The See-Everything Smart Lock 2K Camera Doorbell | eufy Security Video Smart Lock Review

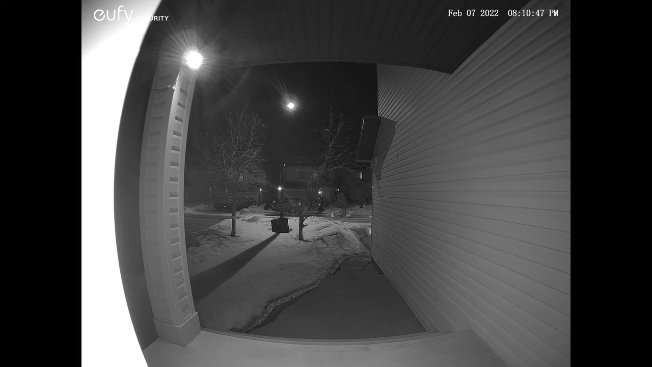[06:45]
so it's really good At night it's really nice as well It's very clear and be able to detect human faces as well, which is really cool Here's what you see in the app There's a few
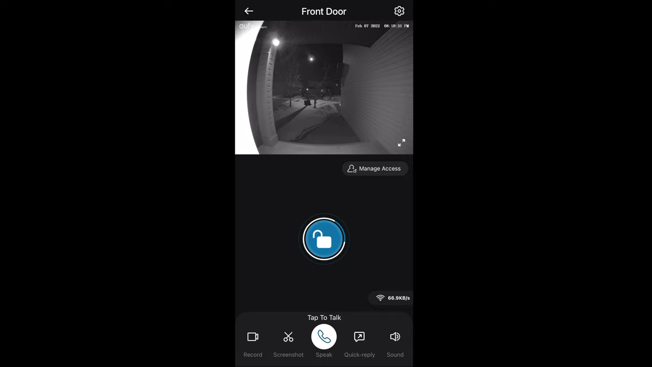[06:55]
features like unlocking your door and locking it through your app right here You can record and take screenshots of the footage here
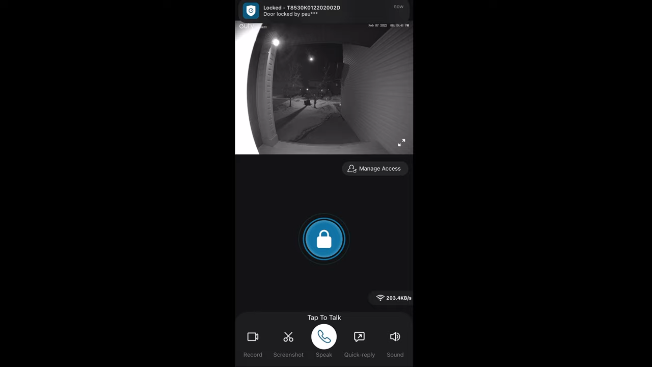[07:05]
And also you can use this to speak to the people on the outside of the door And you can also have quick replies and also have different sounds Here you can
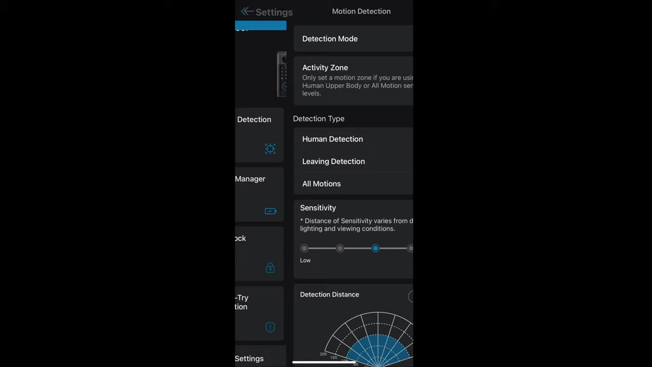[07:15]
create zones on where it would detect more You can also change the
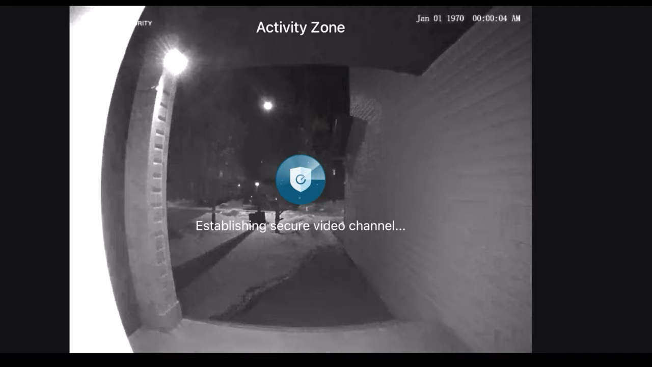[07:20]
sensitivity to low to high You